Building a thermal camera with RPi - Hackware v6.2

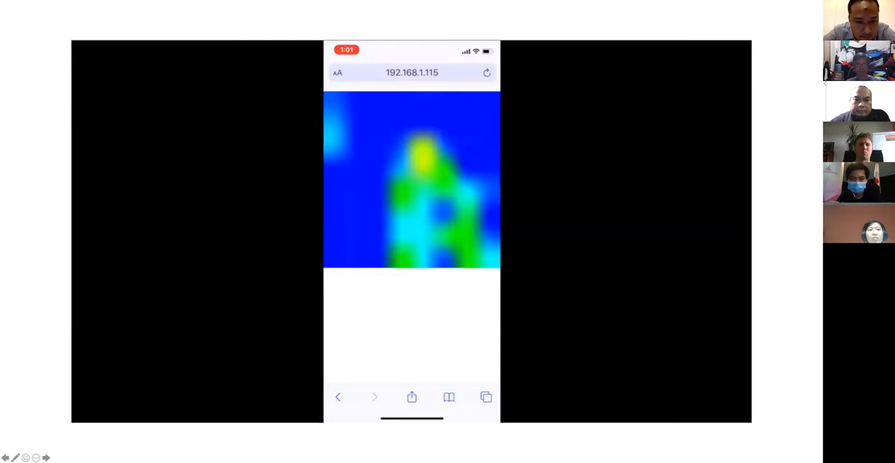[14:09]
So you got to use a little bit of imagination. Yeah. It's not right. Super clear. But basically what happened is, let me just go back to the beginning here.
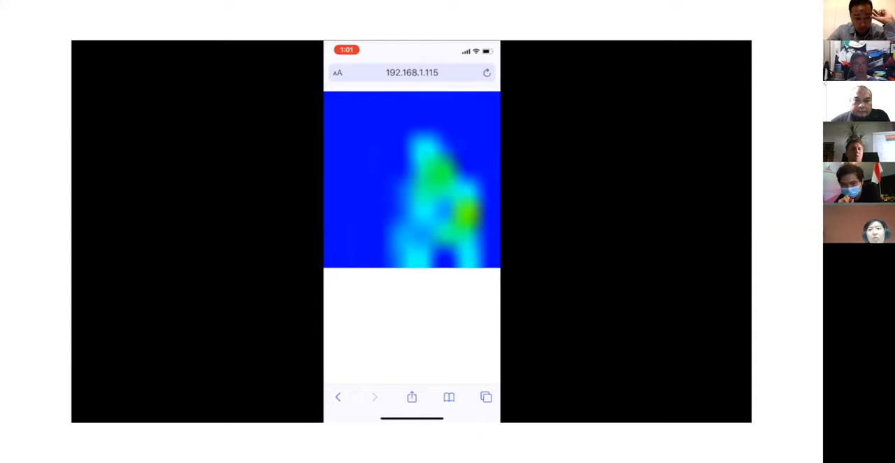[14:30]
And then I raised my right hand. Yeah. And then I put down my right hand. And then I raised my left hand. Okay.
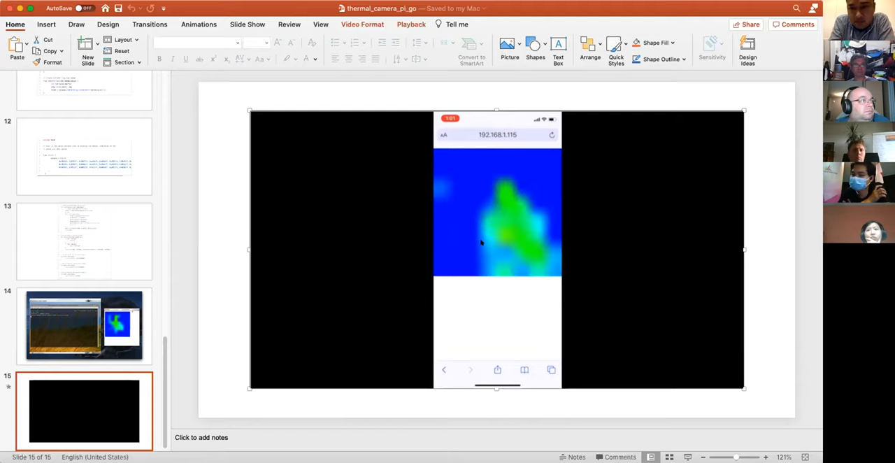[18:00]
But in reality, if you want to do actual thermal sensing, even though the spec says, yes, it can capture the, the, the temperature, temperature, but in reality, it doesn't really work too well. If you want to do like a real temperature sensing.